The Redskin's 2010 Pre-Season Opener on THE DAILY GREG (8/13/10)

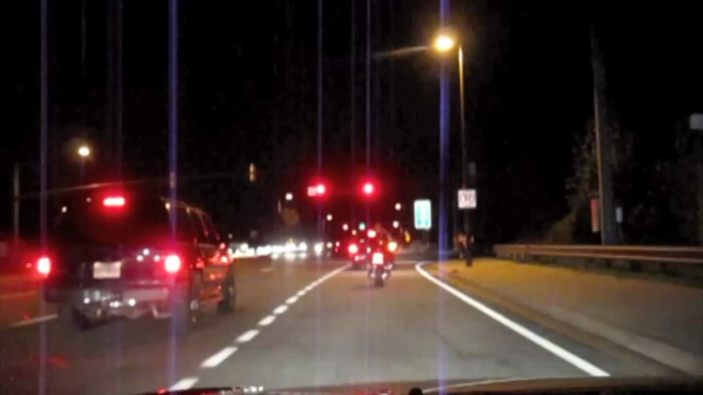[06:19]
The dude in front of us on the motorcycle has the Redskins finger pointing up its middle finger. So I know now I'll be calling the Ask the Governor segment on WTOP and asking, hey idiots, it's Redskins night. Let's do some work on the roads. I mean, really?